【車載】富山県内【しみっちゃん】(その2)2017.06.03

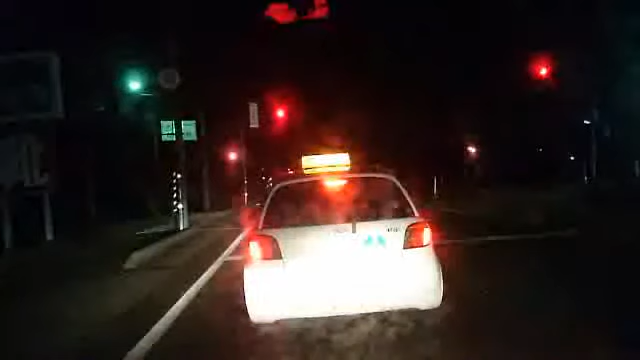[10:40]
サバイの方向じゃないの?金沢に向かう つまりサバイに向かうことでしょ大衆酒場はアウナだけど違う 佐野っていうね地名があるんだよ高岡にで 佐野みどり町っていうね町もあってね佐野にみどり町があるのメガネ買いに行くんですか今どこにメガネ買いに行くの?